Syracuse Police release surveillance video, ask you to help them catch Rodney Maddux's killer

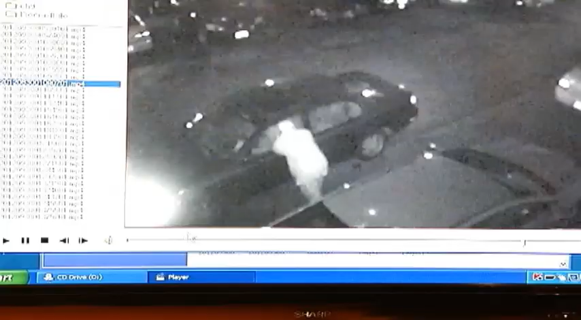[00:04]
The guy that walks up to the window, looks like he gets something from the car and then walks away, that is our suspect.